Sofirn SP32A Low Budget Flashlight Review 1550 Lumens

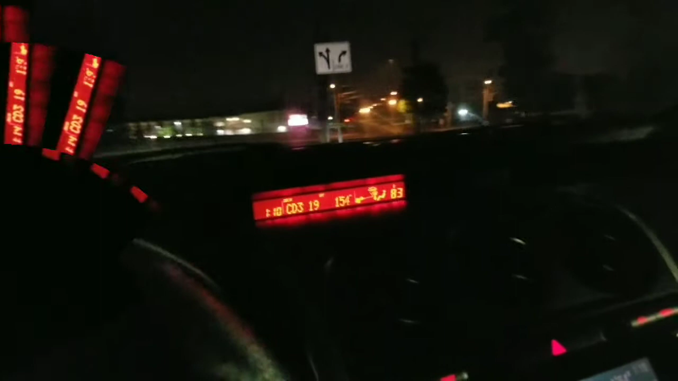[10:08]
all right guys i'm here at my location
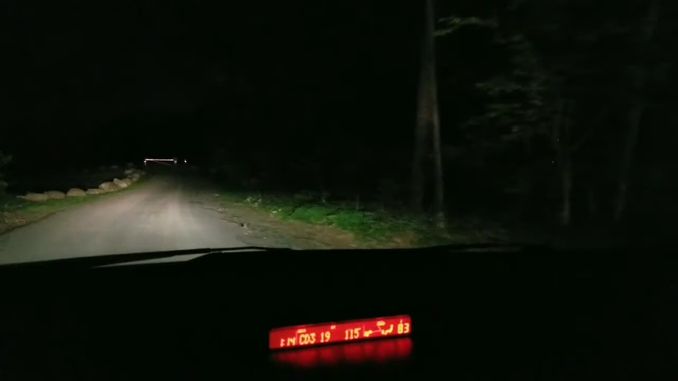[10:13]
about to do the beam footage of the sofern sp 32a so look at this all black